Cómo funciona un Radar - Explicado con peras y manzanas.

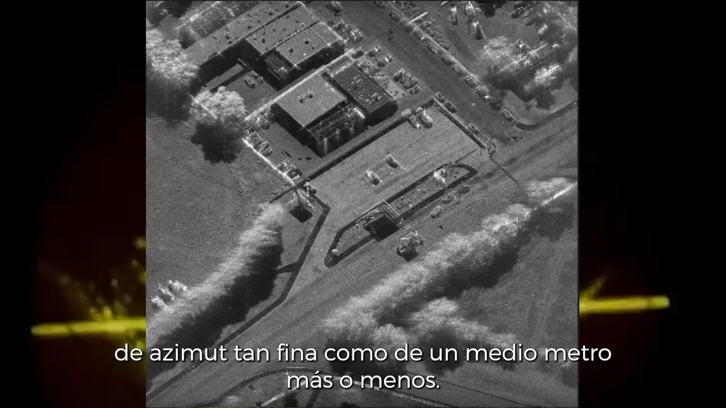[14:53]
de azimut tan fina como de un medio metro más o menos.
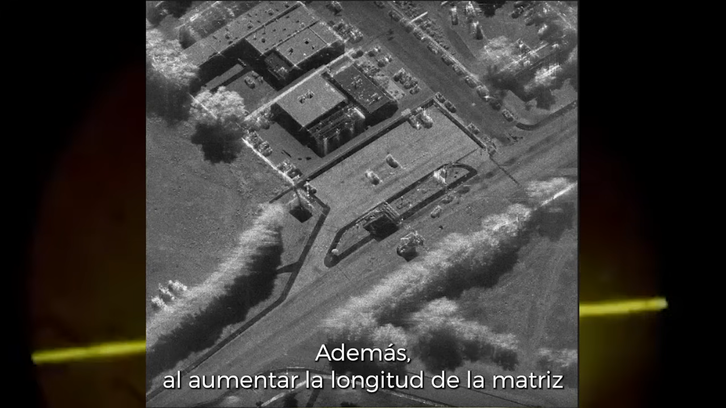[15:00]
Además, al aumentar la longitud de la matriz sintetizada en proporción al rango del área que se está cartografiando,
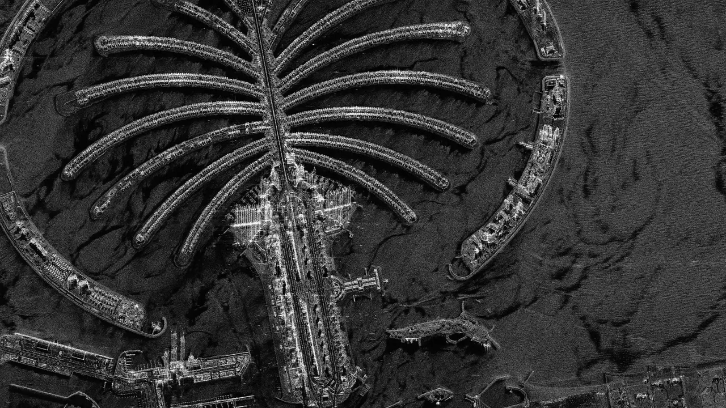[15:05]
se puede obtener la misma resolución fina en un rango de 100 millas que en un rango de solo unas pocas millas.
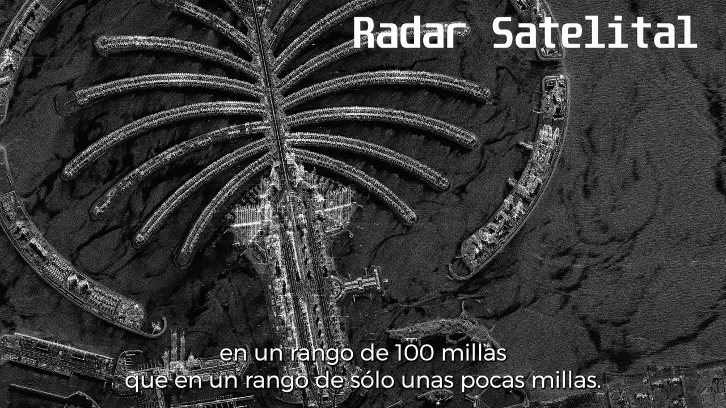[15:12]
Sin embargo, los objetivos en movimiento tienden a desvanecerse en un mapa SAR debido a su movimiento de rotación.